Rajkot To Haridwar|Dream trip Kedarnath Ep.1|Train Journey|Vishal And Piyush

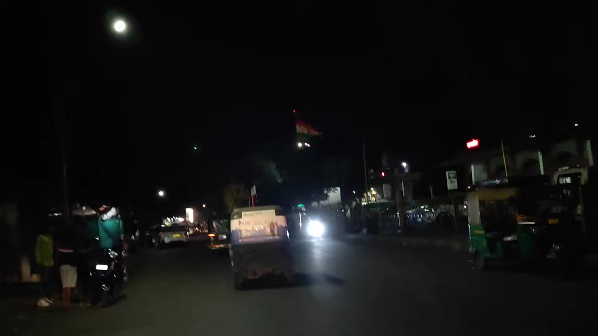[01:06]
Guys, we have reached the railway station. And we are standing in front of us.
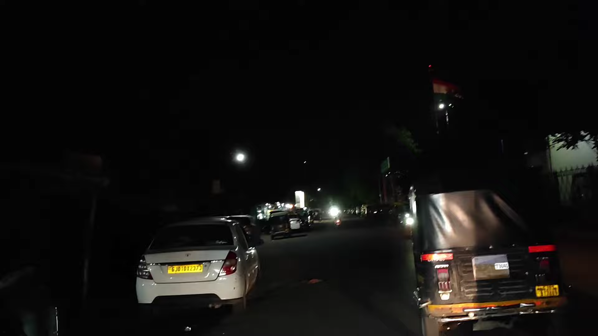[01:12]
I called the devil and told him that we are leaving for 20-15 people. So this railway station is here. We are seeing the road here. So we are looking at the buses on the highway.